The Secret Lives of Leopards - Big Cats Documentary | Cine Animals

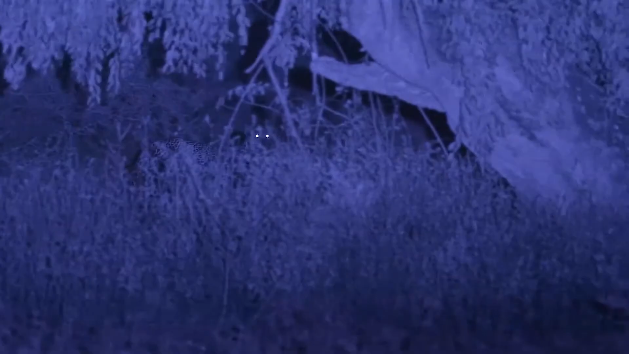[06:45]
when things get really tricky we can also film with a thermal camera it detects the heat from their bodies
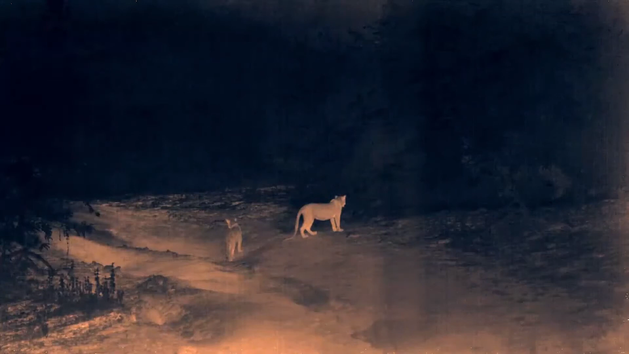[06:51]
as light levels fall many of the prey animals gather in herds and open areas
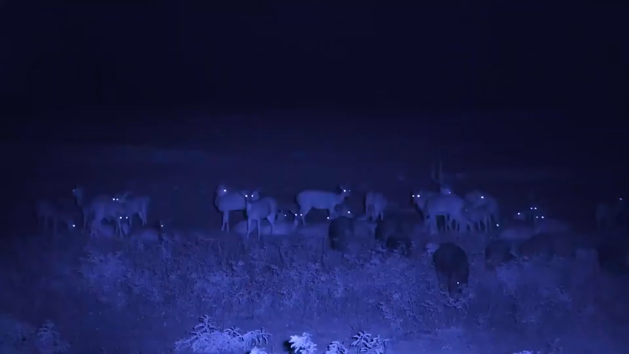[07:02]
wild boar join gatherings of spotted deer wild boar before long the boar find a place to sleep on their own forming a defensive circle everybody faces outwards they're clearly expecting trouble
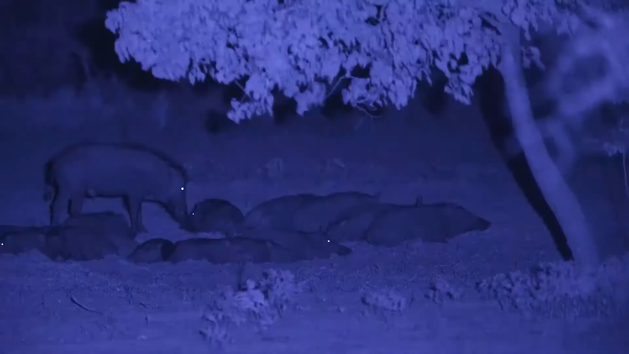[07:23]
the daughter of course is filled with excitement at the chance to hunt on her own stalking and chasing anything that moves
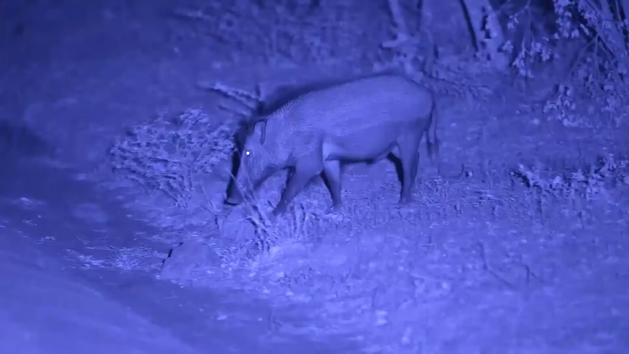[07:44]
but this wild boar isn't sleeping
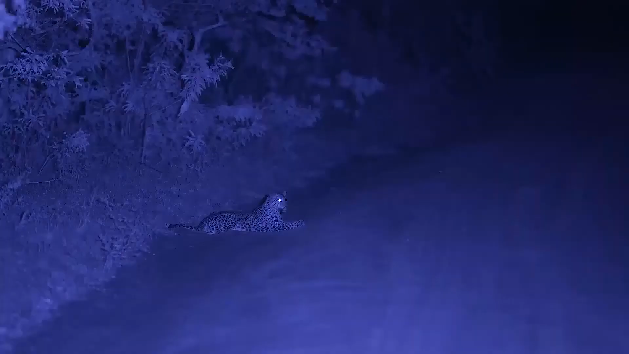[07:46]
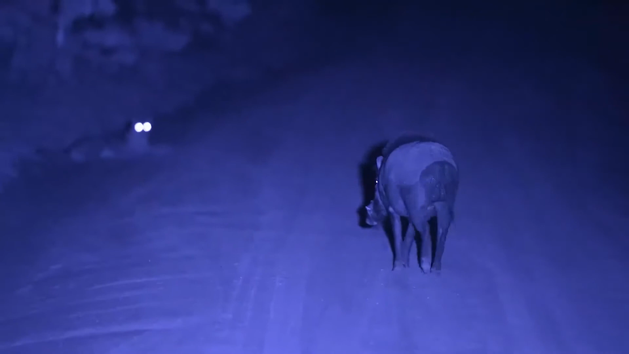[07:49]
as a male he's three or four times heavier than the young leopard and he doesn't seem in the least bit worried the young leopard can just see him in the darkness and is well aware he is completely out of her league
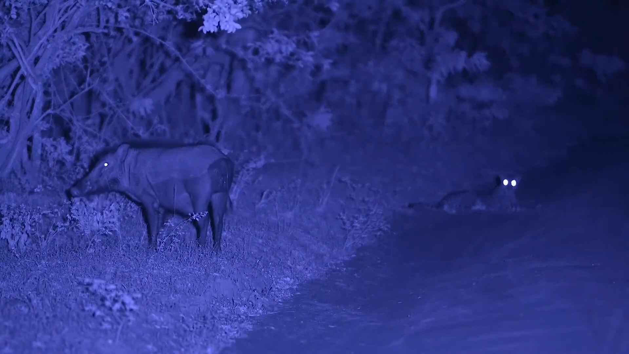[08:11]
it's so dark the boar hasn't noticed the leopard yet
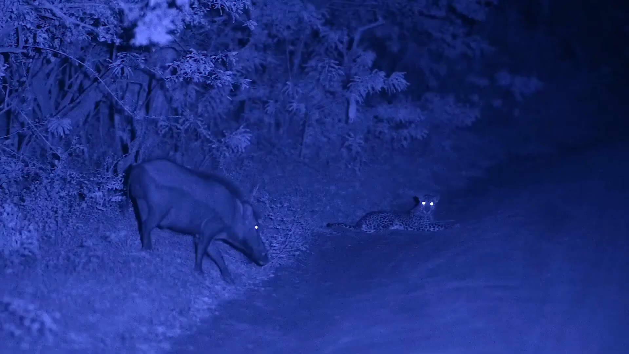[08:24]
only at this point does he realize he's being watched and so does what wild boar always do with leopards
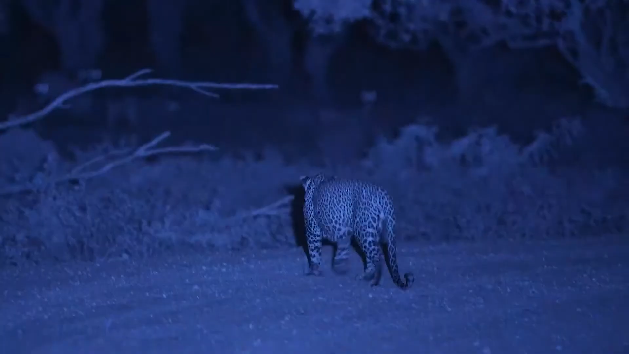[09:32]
in Yala leopards are hard to see in daylight but
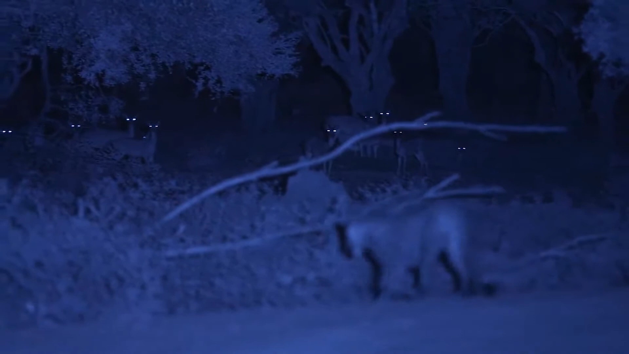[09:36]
at night with special equipment we find them almost anywhere
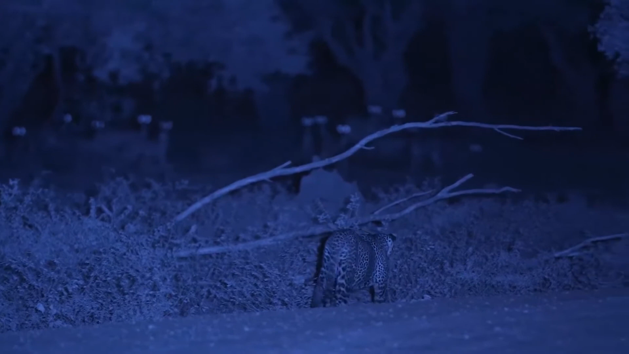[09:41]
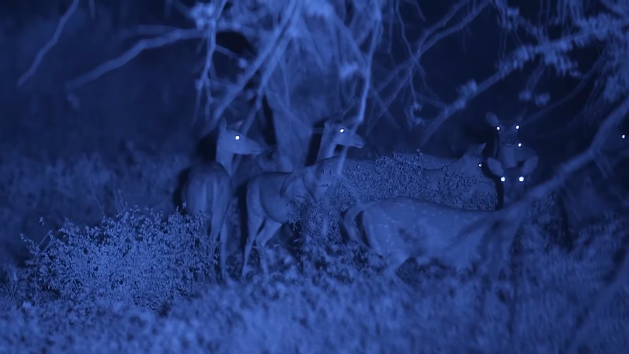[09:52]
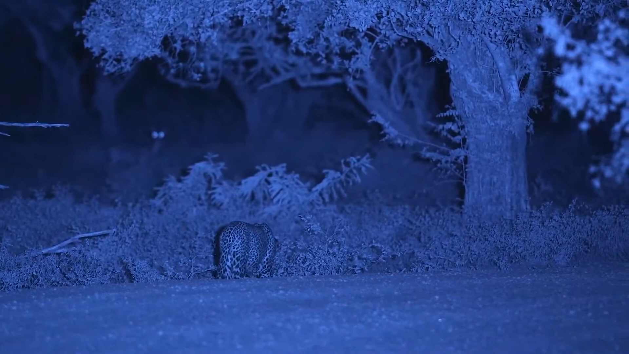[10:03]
like all true big cats leopards can roar the fact that this male is calling shows he's not at all interested in hunting deer the call is meant for other leopards and the young female will recognize the owner even if it's her father she's better off in the tree
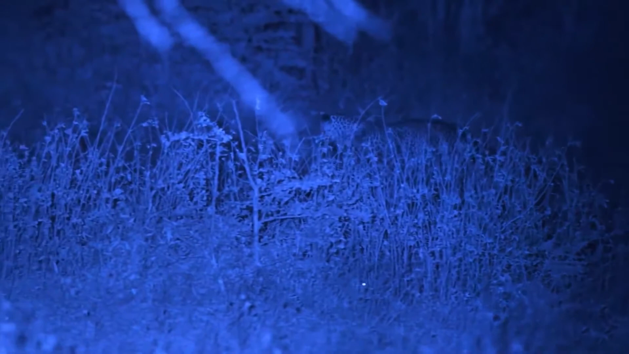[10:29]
he's just patrolling his territory and the deer mob him
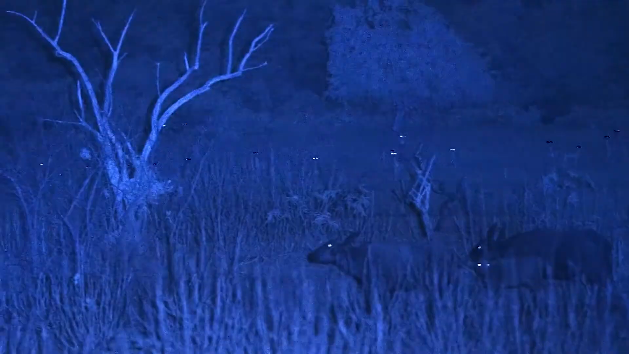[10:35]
as long as they're behind him they move towards him so that everybody knows there's a leopard about their calls can be heard almost a kilometer away
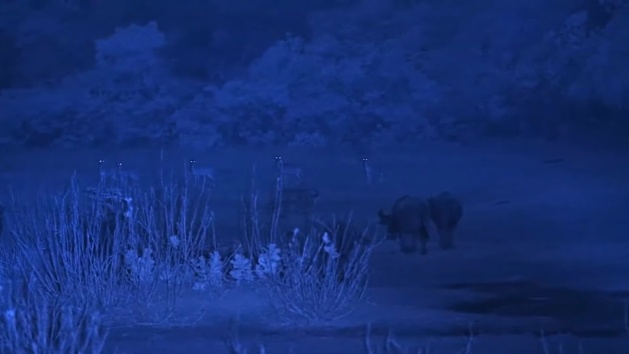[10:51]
so all the other leopards nearby know exactly where this male is but while
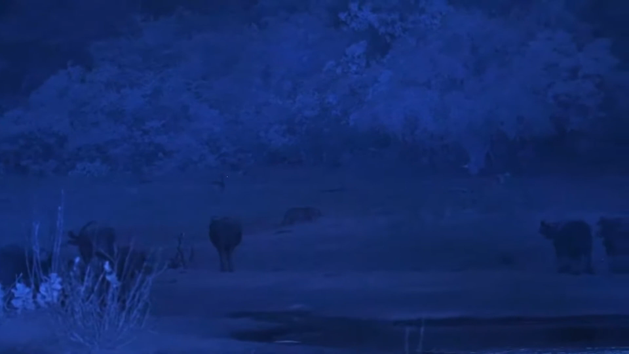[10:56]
leopards may recognize his ownership other animals don't
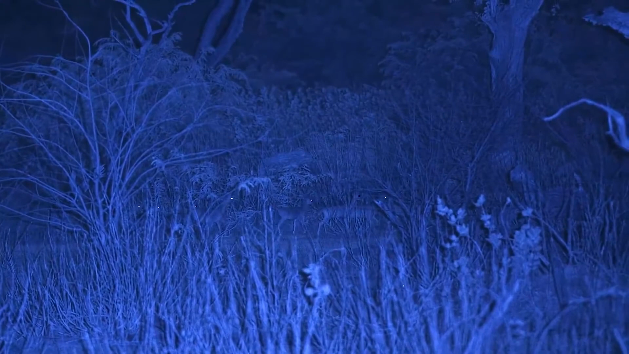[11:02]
in Yala water buffalo are a particular problem